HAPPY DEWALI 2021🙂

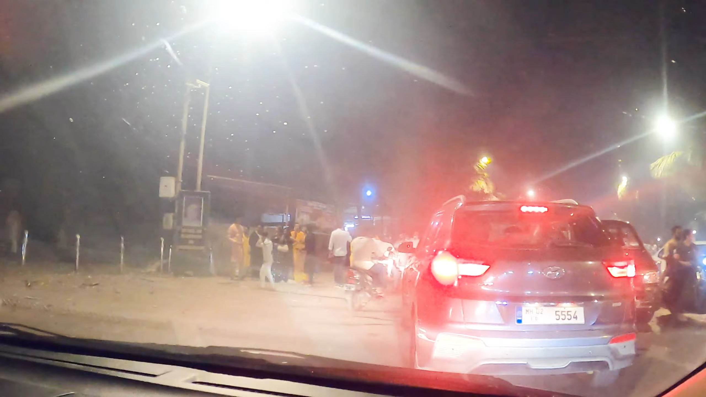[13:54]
घाघरा चोली पहन के आए सर, बड़ा वाला बम फूटा, बड़ा वाला बम फूटा, हमारी गाड़ी हिल गई,
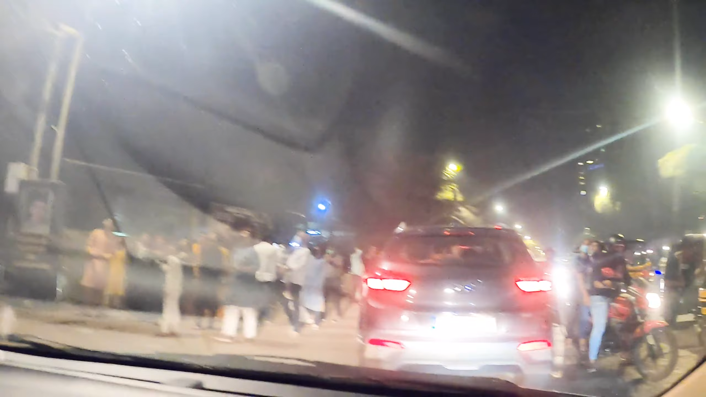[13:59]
बड़ा वाला बम छूटा, बड़ा वाला, कोरोना कहीं नहीं है सब, इधर पटाखा छोड़ कर